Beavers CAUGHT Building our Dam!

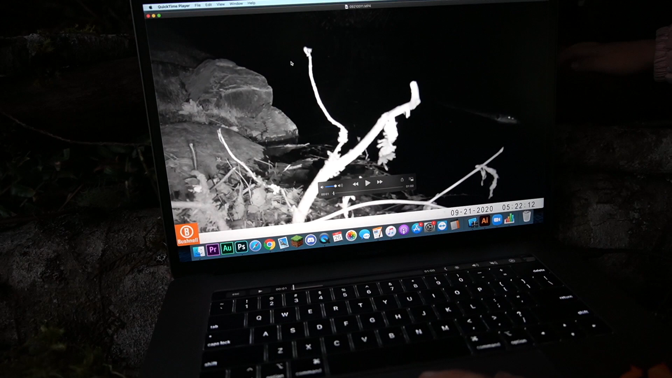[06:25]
a beaver a beaver there's the beaver a beaver did they miss this clip
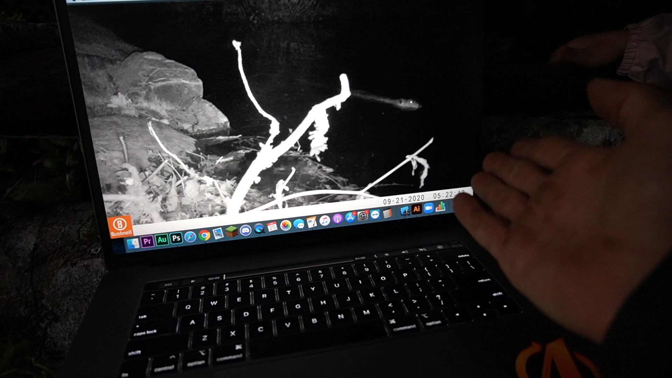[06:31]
oh no no no I moved the camera but after all
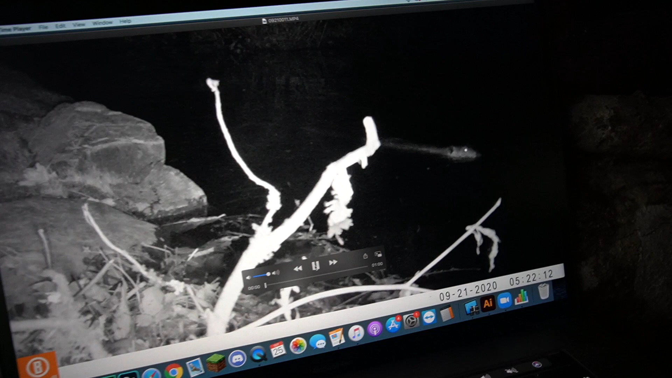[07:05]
oh it just went by but is it going to come back let's see what it does
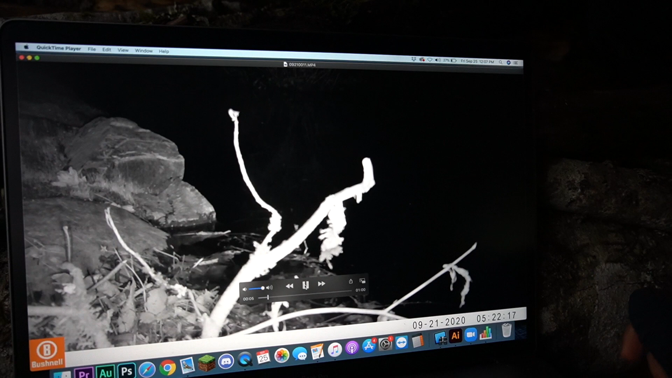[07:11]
it just swam by briefly nope that's it ah oh there it is again what's it doing look at that what a beautiful creature look at it's tail you see it's tail and those eyes you see how they're glowing okay let's see oh there it is again I think it's coming back now what's it doing
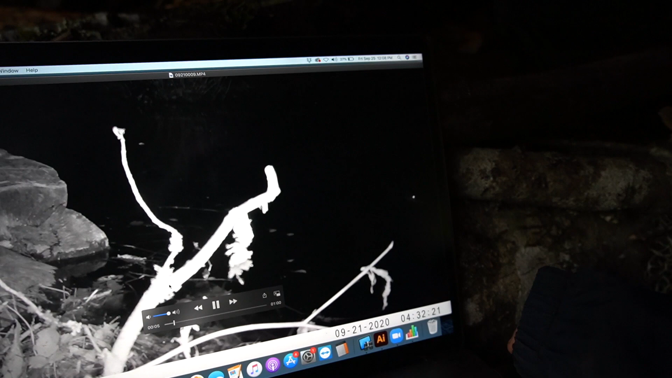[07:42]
let's see let's see I got the skinks oh that's it oh there it is again what in the world it just keeps going back and forth I wonder what it's doing maybe it's patrolling or maybe there's more than one beaver
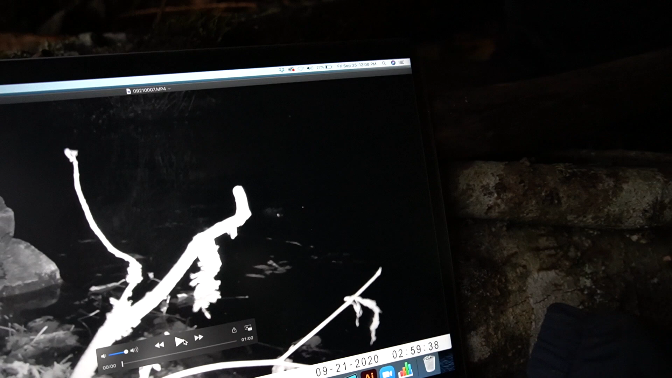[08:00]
oh there it is right there daddy there it is it just went underwater oh it just dove underwater really quickly will it come back up somewhere I don't see it
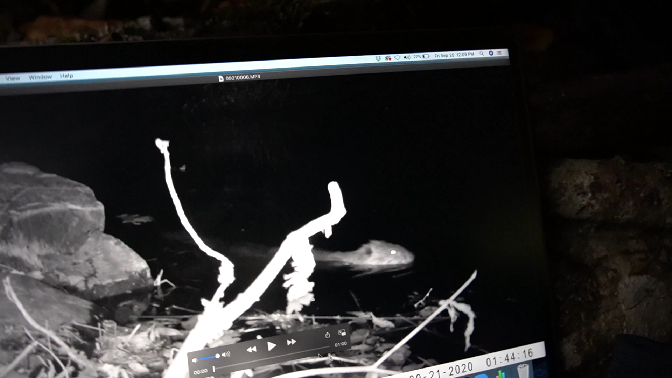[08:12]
oh there it is that's a close up right there oh my goodness
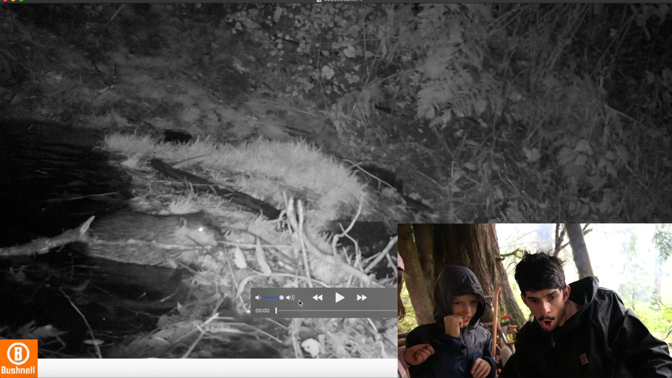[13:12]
look at that do you okay here we go agents here we go let's make this full screen here there's the beaver building the dam do you see it it's that's a big stick that's a big stick
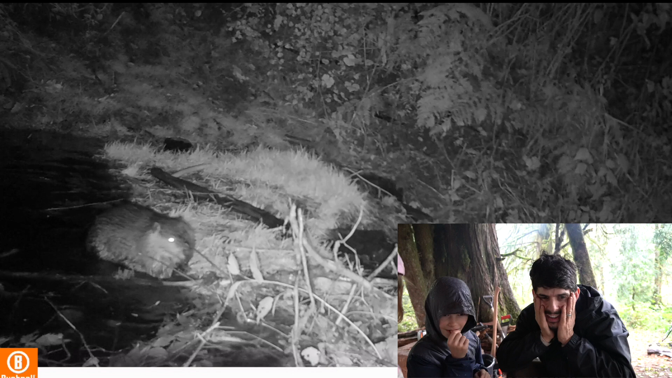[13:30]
that is so cool I am blown away right now I think that's why the beaver was living in circles to get sticks look at it for its teeth I think the beaver was living in circles to get sticks I think so oh my goodness look at that beaver agents this is incredible it's because of that I think I don't know look at it go oh
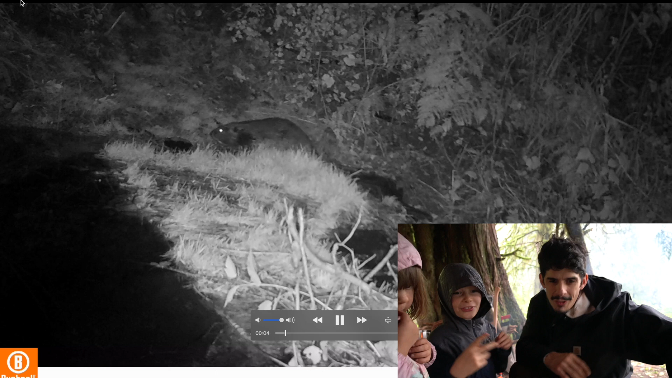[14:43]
look at it crawling up the bank what an amazing creature we have a beaver right here agents there's another one there's two beavers no the little one is following the daddy is it a small it's a little one see no it's not that much smaller that's a big beaver not two years old no that's more than two years old for sure there's two beavers ha ha ha wait there's another one three oh no wait wait one two okay there's definitely two you see that this is the same video one two two
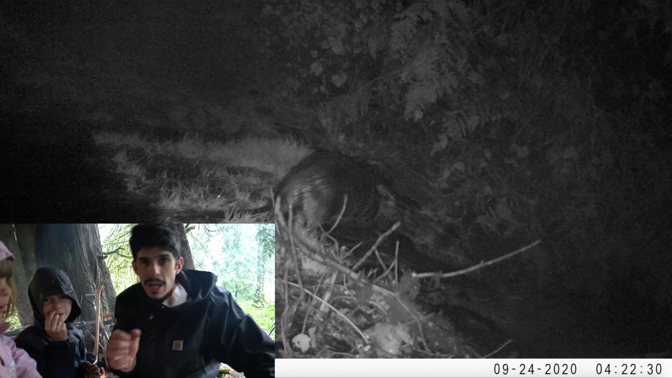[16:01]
I know agent tracker is trying to knock my camera over hehehe she doesn't know any better she's just a Yeah just a it's feeling better okay oh your hands feelin better that's good okay all right oh look at that tail oh my goodness and you see the base of the tail how much muscle's there where's it going maybe it's going to get more sticks oh maybe
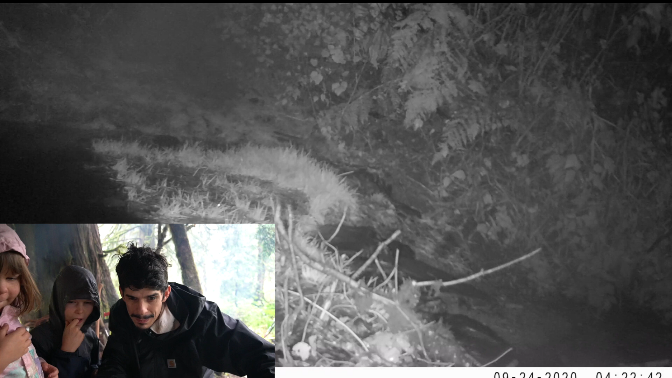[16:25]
let's fast forward it's doing something down there maybe that's where it
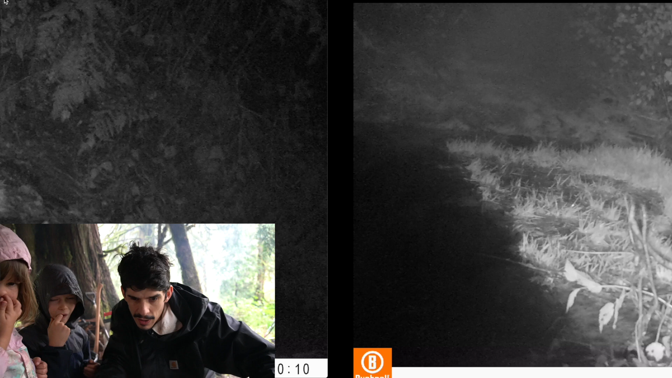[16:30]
got some of the sticks from oh there it is again it's going oh going over there i am so excited we have beavers for neighbors beavers for neighbors nothing